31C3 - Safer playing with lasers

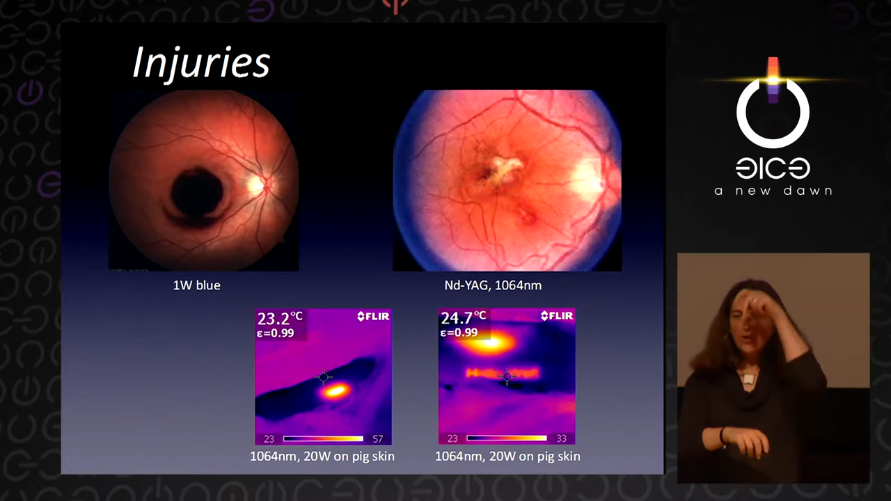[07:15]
You don't see anything, but it goes into the tissue and heats up from the inside. This must be very painful. I don't want to do it. Sometimes I'm tempted to go through the beam, but I'm not going to do it. Just to see the sensation.
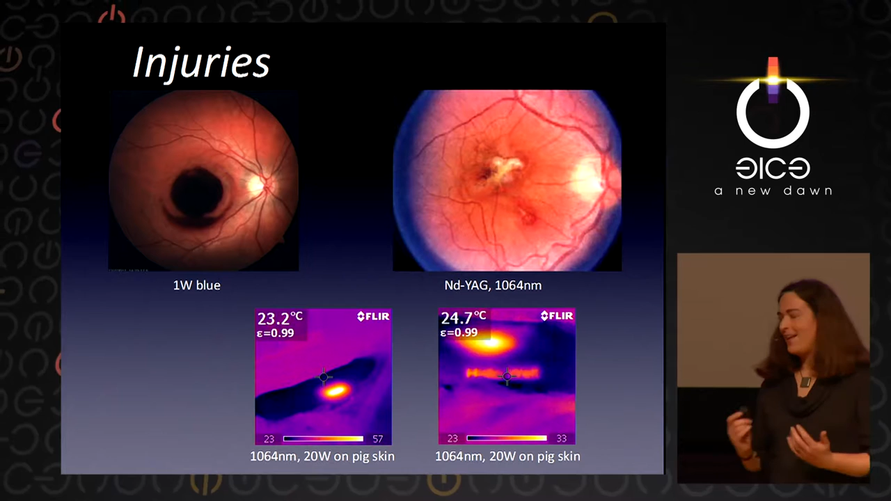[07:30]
On the right-hand side, on the bottom, this big red,
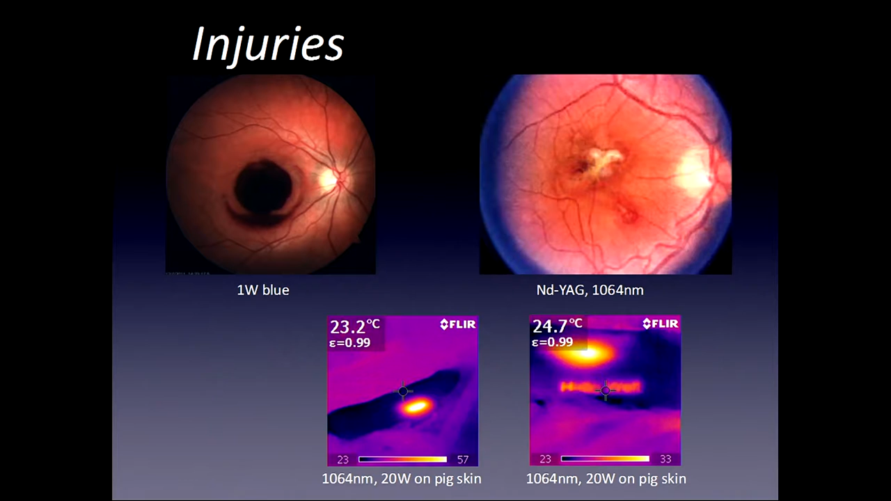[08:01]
You see nothing on the skin, but you can see it in the thermal image. I find this very impressive and shows, even with lower energy, you can do a lot of damage.